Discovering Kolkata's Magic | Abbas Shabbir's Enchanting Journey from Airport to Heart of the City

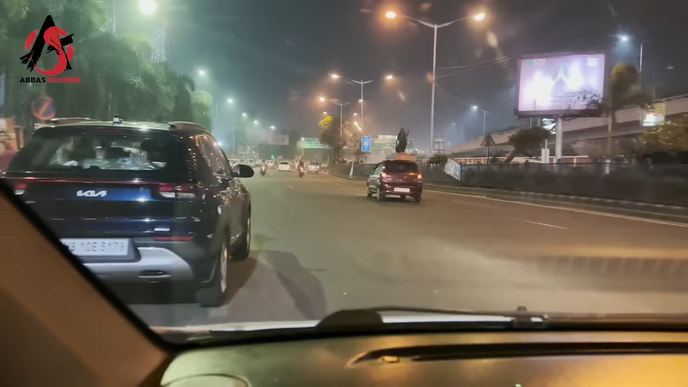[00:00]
हमारा बड़ा अच्छा एक्सपीरियंस रहा है और अब हम एक नए शहर में, एक नई मंजिल पे, एक नई जगह पे आ रहे हैं और बांग्लादेश के खिलाफ यहाँ हमारा मैच है।
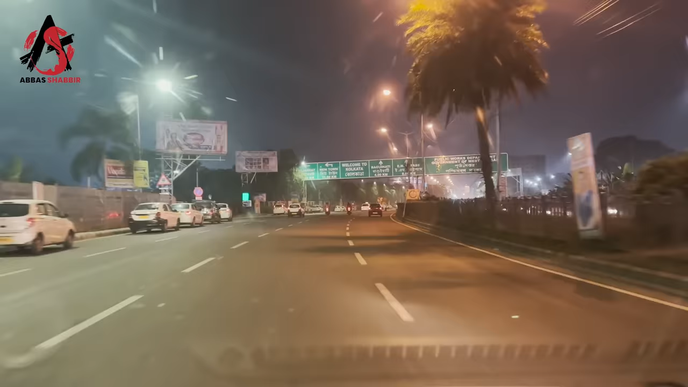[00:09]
तो अब इस शहर के अंदर आप देखिए कि वेलकम टू कोलकाता। सो अब हमें वेलकम भी किया गया है और अब हम अपने होटल जा रहे हैं।
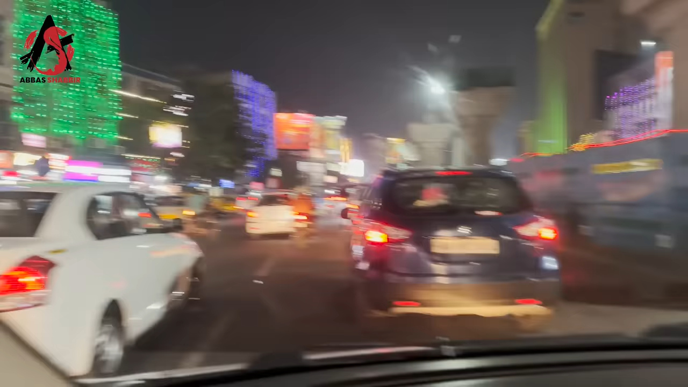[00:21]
ये जी कलकत्ता पहुँच गए, ये हमारी जर्नी स्टार्ट हो गई है।
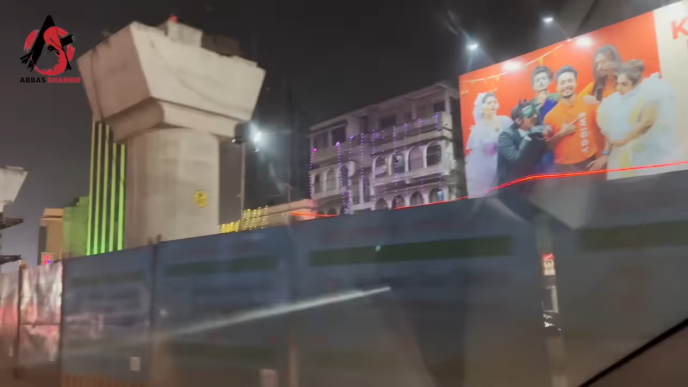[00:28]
ये देखा जी, ये राइट साइड पे मेट्रो बन रहा है।
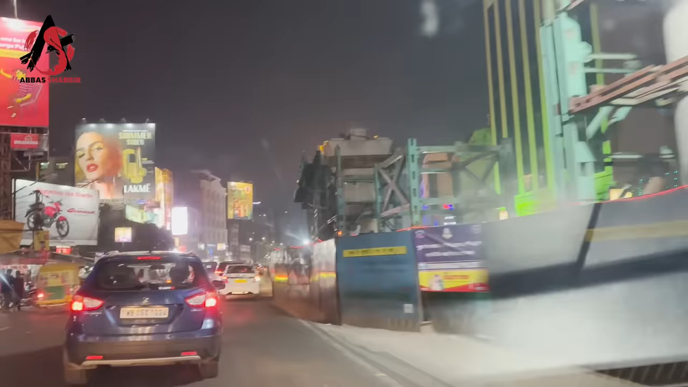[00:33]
2012 में मैं कलकत्ता आया था उस वक्त और कलकत्ता में बहुत डिस्टेंस नज़र आ रहा है मुझे जी।
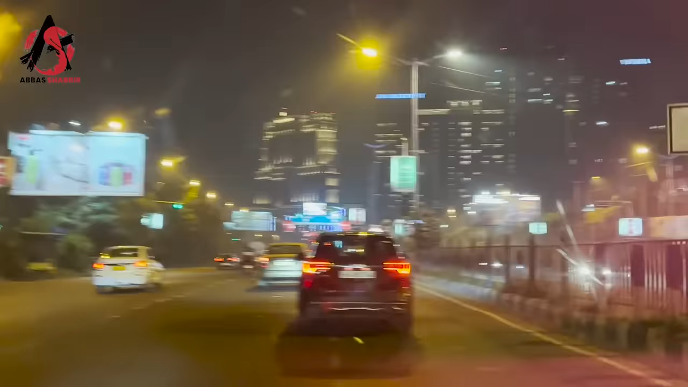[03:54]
फुल ऑफ लाइट्स, बड़ी बड़ी बिल्डिंग्स हैं, बड़े बड़े होटल्स हैं। ये हम सेंटर ऑफ सिटी में आ गए हैं।
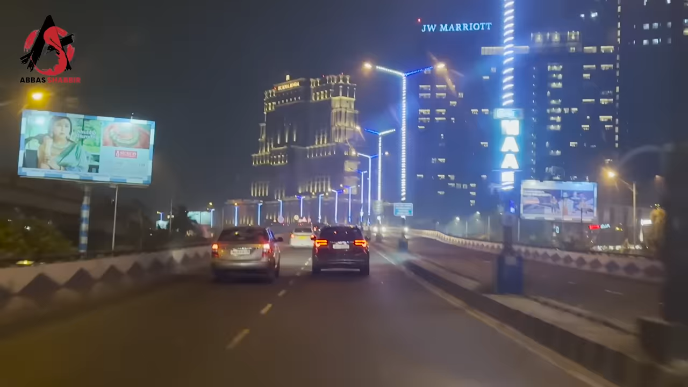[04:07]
ये भाई बता रहे हैं कि चेन्नई के मौसम से बहुत बेहतर है मौसम यहाँ का।
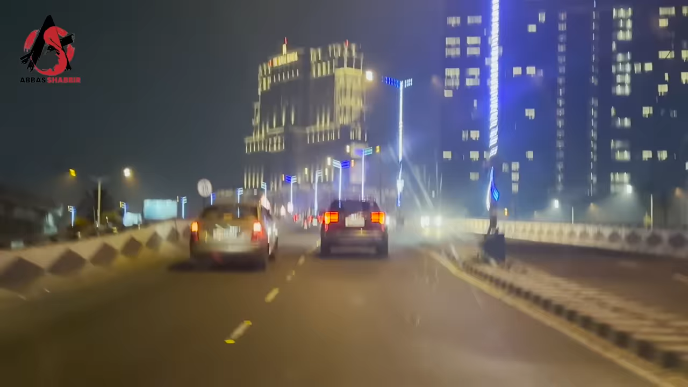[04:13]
ये क्या बन रहा है? ये मेट्रो लाइन है। बेंगलोर शहर ये आपके सामने है और हमारा होटल भी अब करीब आ गया है।
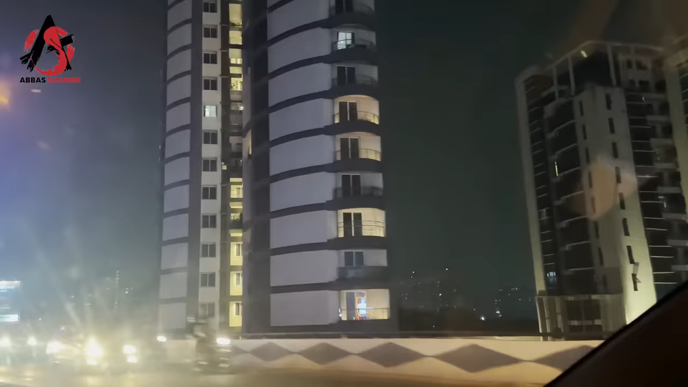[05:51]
नीचे जो छोटा छोटा ये दिख रहा है जी, यहाँ पे चाइना टाउन है। चाइना टाउन है जी, रेजिडेंशियल एरिया है।
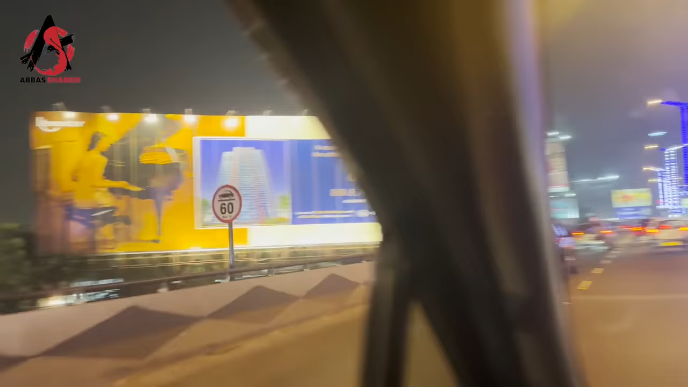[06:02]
ये देखें जी, ये सारा बड़े बड़े बोर्ड लगे हुए हैं, ये बड़ा जबरदस्त।